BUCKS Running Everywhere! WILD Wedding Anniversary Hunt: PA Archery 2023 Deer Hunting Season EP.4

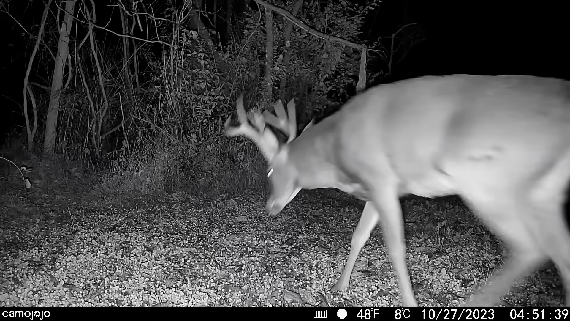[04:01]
and the Camo Jojo double solar panel. Camo Jojo, connect with nature.
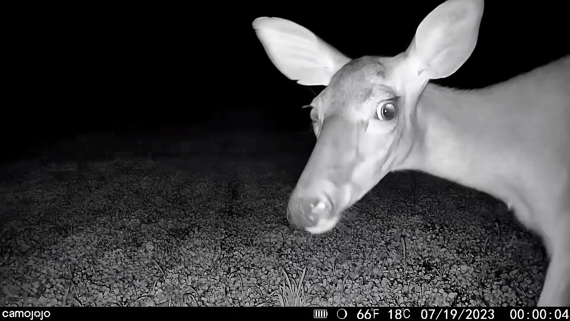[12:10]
And the best part is you can actually have videos sent directly to your phone almost immediately after they're taken.